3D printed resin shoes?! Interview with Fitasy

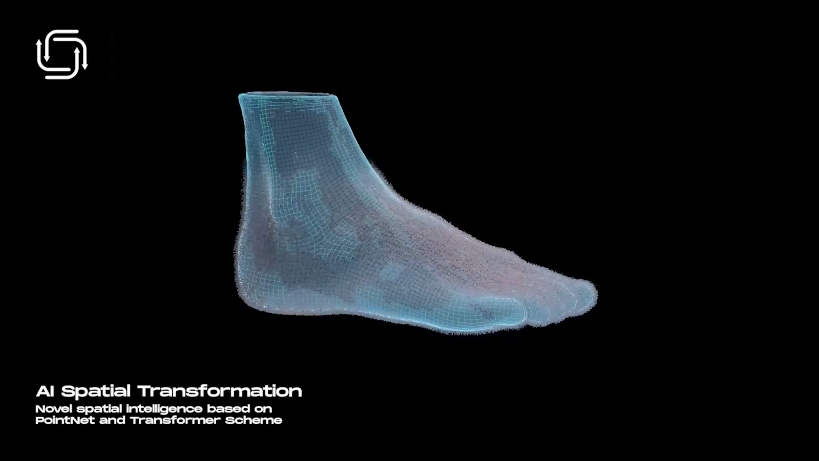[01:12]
And then that's why we're able to develop an algorithm that can achieve two millimeter accuracy. A little bit of backstory is that we work with, we worked with veterans.